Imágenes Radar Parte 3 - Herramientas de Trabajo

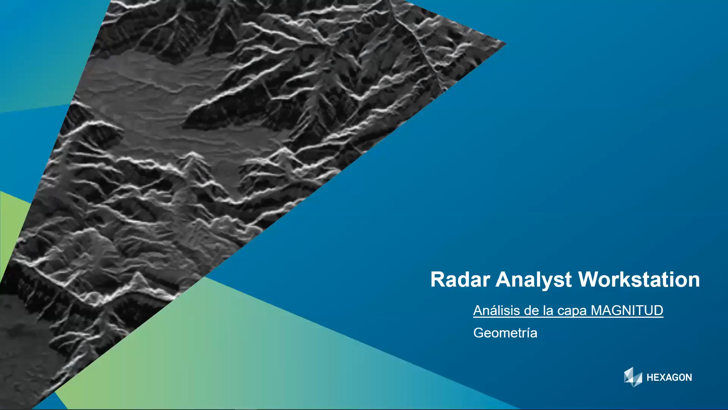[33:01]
voy a desglosar las funcionalidades dependiendo del valor del píxel que vayamos a analizar para que así quede más claro recordáis hemos mencionado magnitud y fase voy a empezar por la magnitud y lo primero que tendremos que hacer es hacer ese análisis de geometría muchos proveedores de imágenes ya nos dan las imágenes corregidas ellos hacen una geocodificación hacen una rectificación para ofrecernos las imágenes ya corregidas pero que pasa si yo quiero la
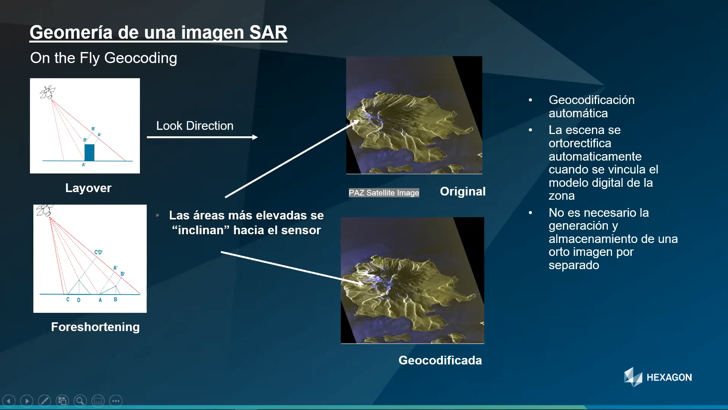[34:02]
rectificar esa imagen aquí vemos un ejemplo clarísimo de una imagen PAD donde dependiendo de la toma del ángulo de incidencia del sensor sobre el terreno la imagen en sí sufre una deformación que nosotros tenemos que corregir aquí veis la original y la geocodificada lo interesante es que esto se hace sobre la marcha ¿de acuerdo? el usuario lo único que tiene que hacer es elegir el modelo digital de terreno que quiere asociar puede ser más o menos preciso lo puedo haber creado yo o que venga de una fuente externa que es mi colaborador y es el que me la da pero lo que es la transformación se hace sobre la marcha totalmente on the fly sin tener imágenes generadas
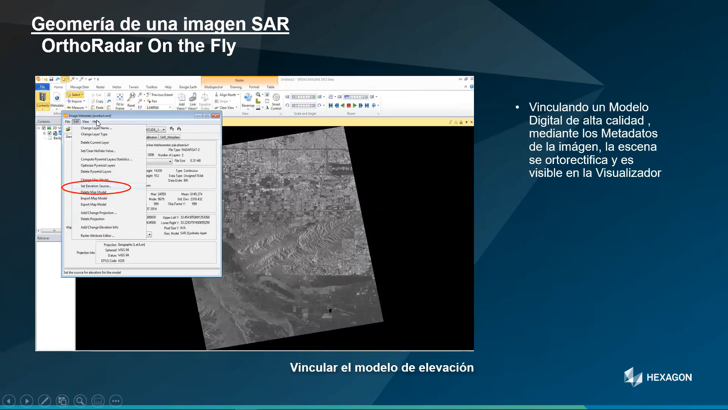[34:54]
generarlo tengo la posibilidad de entrar en mi producto y aplicar determinados parámetros o determinada información siempre puedo revisar los metadatos del producto tanto del original como del que yo he geocodificado vamos a verlo en un ejemplo esta sería una imagen
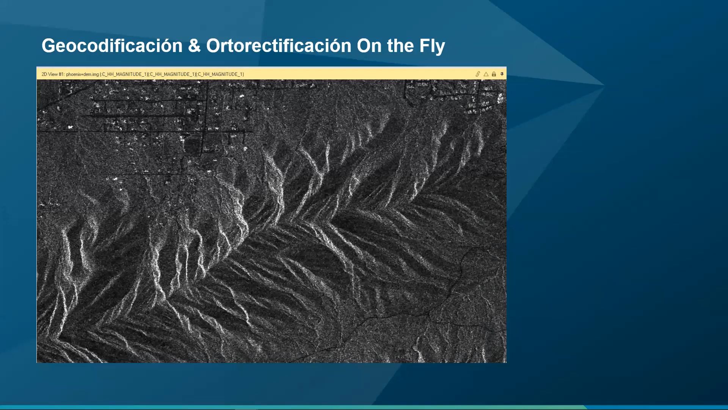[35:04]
original y cuando yo la rectifico vuelvo hacia atrás vemos como se corrigen de distorsión las carreteras como
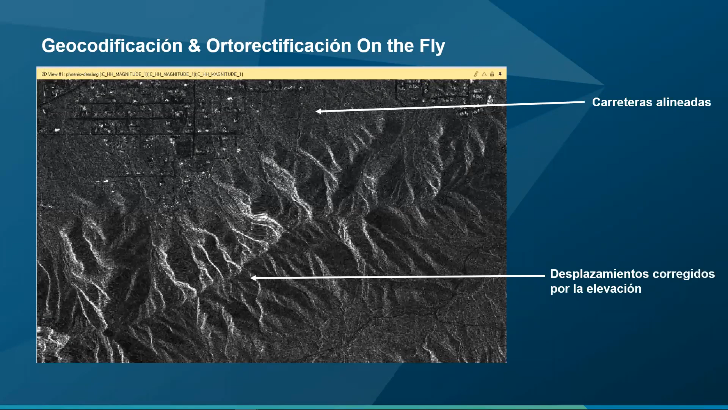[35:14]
el modelo digital de terreno se corrige de ese desplazamiento de una forma totalmente directa
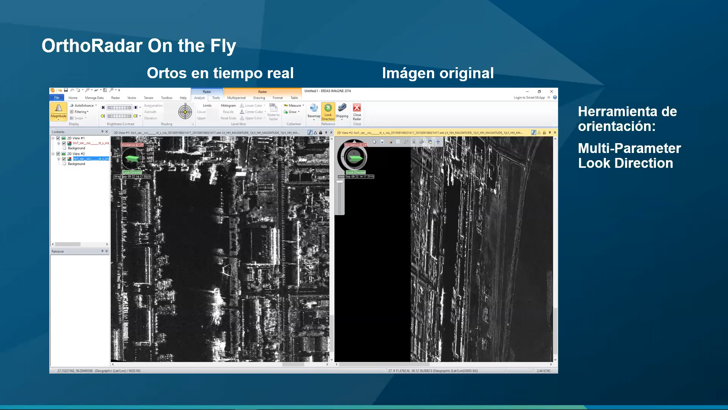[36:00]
con ello el que interpreta el operador que interpreta la imagen en radar es capaz de sacar determinado tipo de información porque sabe cómo ha sido la incidencia sobre cada uno de los elementos
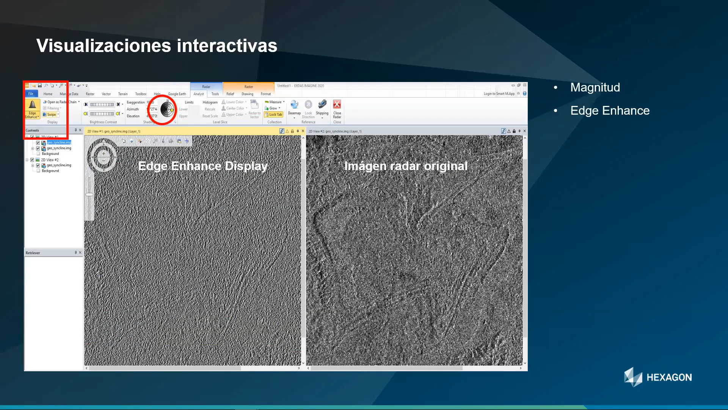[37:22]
fundamental esta detección de bordes el final es una herramienta de teledetección pero que en este caso la aplicamos a las imágenes radar podemos separar las masas
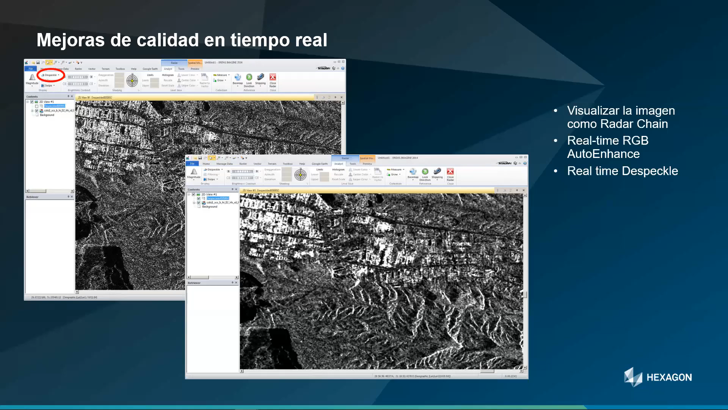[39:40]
eliminar ese ruido en tiempo real para que en cada caso la eliminación del ruido sea apropiado a mis necesidades no elimine para determinado tipo de detalles más ruido del necesario por ejemplo
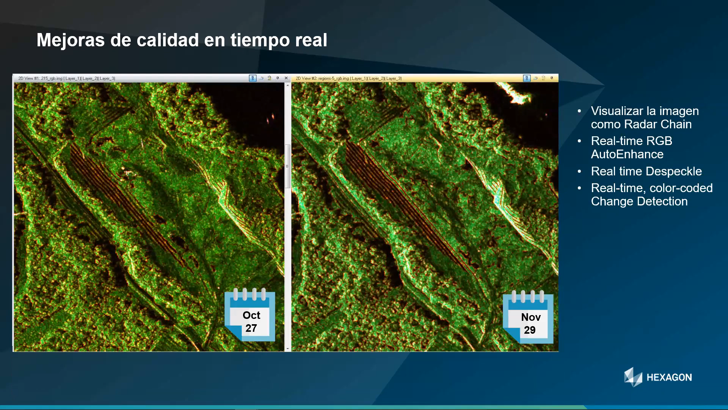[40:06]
si hacemos un zoom se ven mucho más en detalle donde ha habido esos cambios estas nuevas líneas adicionales
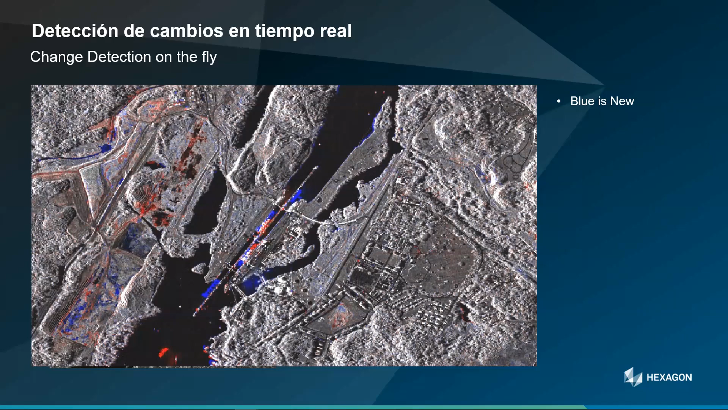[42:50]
del proveedor pero nosotros tenemos aquí la herramienta de autosync que realmente es la misma herramienta que utilizamos para las imágenes de satélito o incluso en fotogrametría para el corregistro de imagen todo ello de forma automática ahí podemos ver un poquito más en detalle elementos que han aparecido nuevos en este caso son
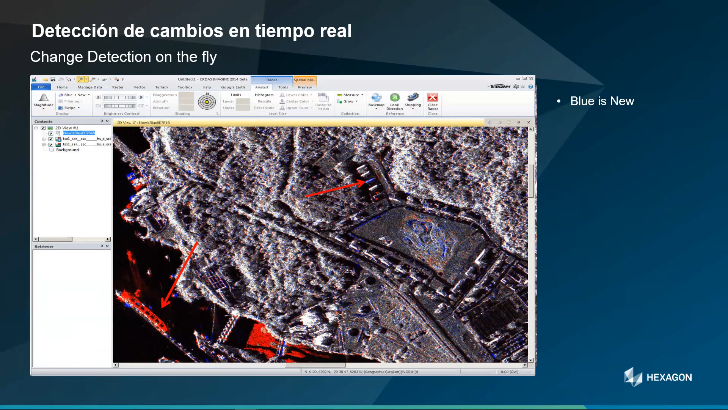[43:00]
barcos que han aparecido o que se han ido de una zona portuaria